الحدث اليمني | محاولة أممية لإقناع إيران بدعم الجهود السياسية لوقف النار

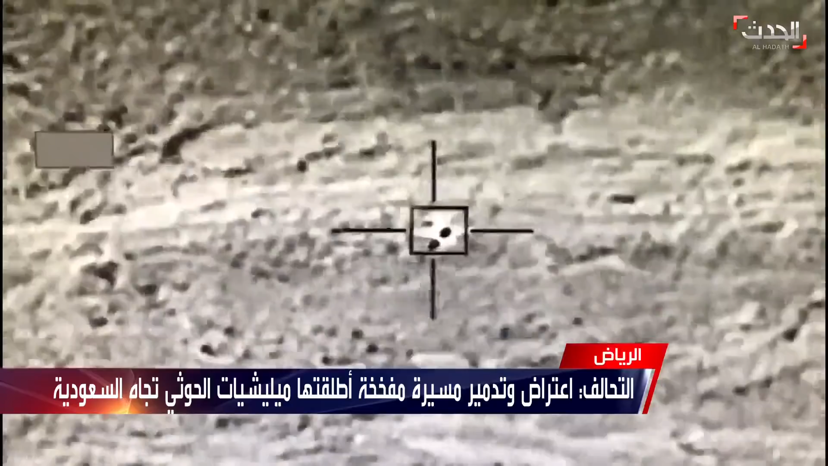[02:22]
وتدمير طائرة بدون طيار مفخخة أطلقتها الميليشيات الحوثية الإرهابية بطريقة ممنهجة ومتعمدة لاستهداف الأعيان المدنية والمدنيين بالمنطقة الجنوبية وأكد أن ميليشيات الحوثية تنتهك القانون الدولي الإنساني بمحاولات استهداف المدنيين كما أضاف أن التحالف يتخذوا الإجراءات العملياتية
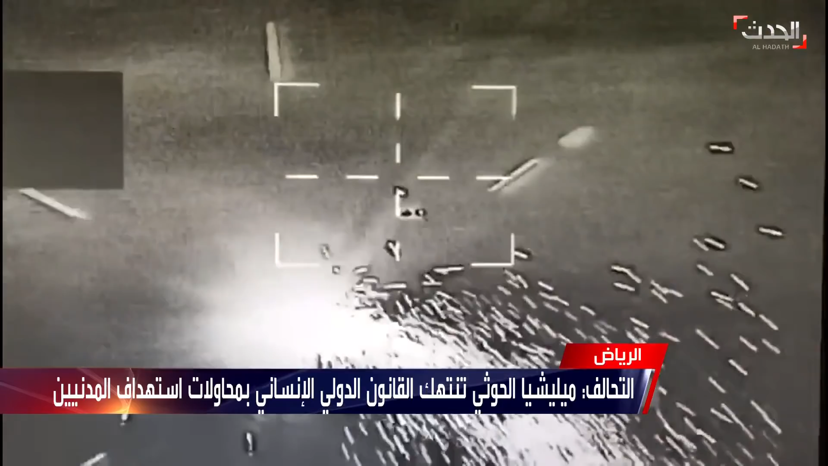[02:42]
للتعامل مع مصادر التهديد بما يتوافق مع القانون الدولي الإنساني